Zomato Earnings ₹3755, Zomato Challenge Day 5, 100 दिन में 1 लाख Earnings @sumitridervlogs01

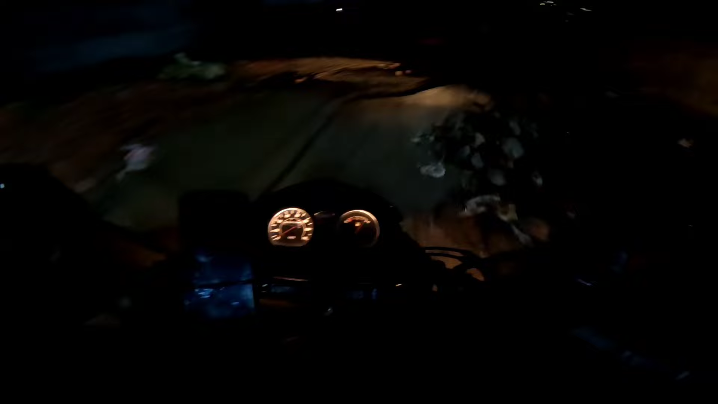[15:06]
आगई बिरजवासी देख़ा डाया है यहां पर वहाई है बहुत ही खराब रास्ता हो गया है
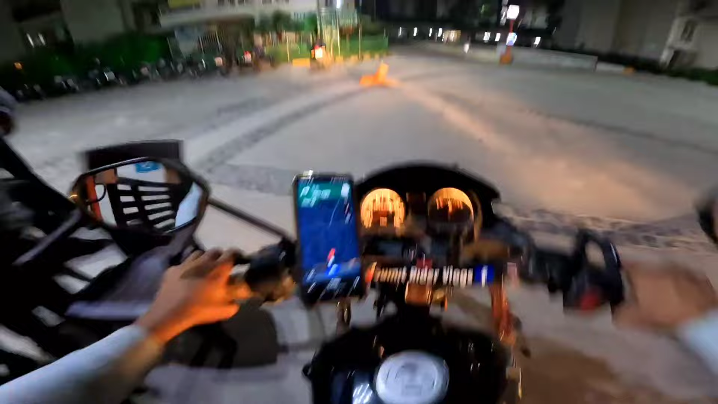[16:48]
यहां पर खड़ी कर देते हैं बाई एंट्री करा लेते हैं ओटीपी तो नहीं है एंट्री भाई हो गई है और बी चौद है कौन सा है